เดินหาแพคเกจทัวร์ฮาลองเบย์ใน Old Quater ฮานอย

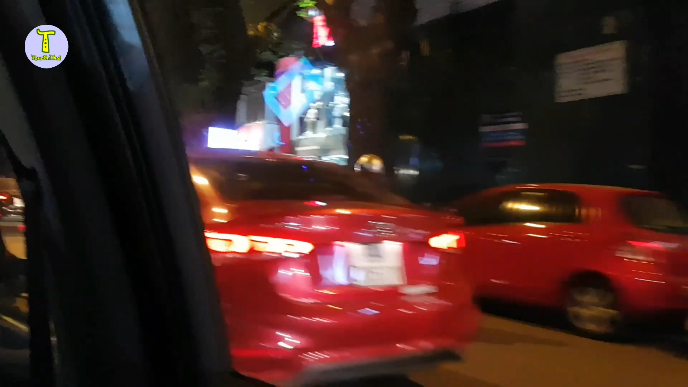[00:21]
แล้วก็ตอนนี้คนผลุกผ้านมากครับให้ดูบรรยาการในเวลากลางขึ้น
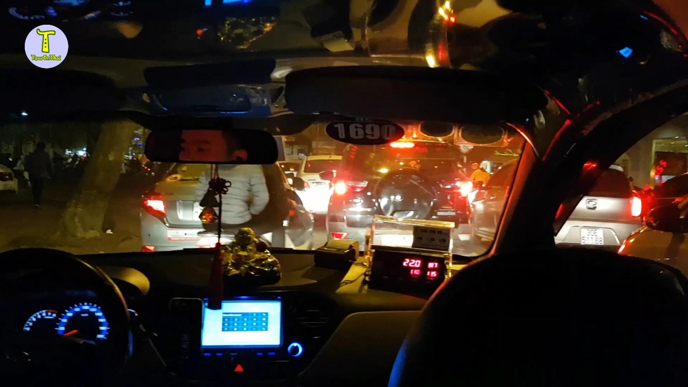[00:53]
นี่มาแท็กซี่ครับ เรามาได้ประมาณจะสองกิโลแล้วมึง1.
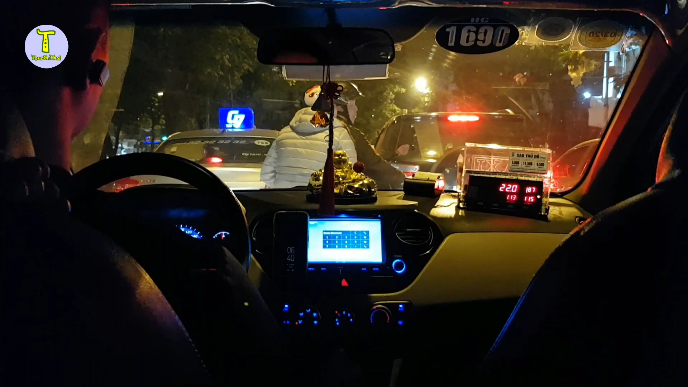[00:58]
8 กิโลอืม 1.8 กิโลเมตร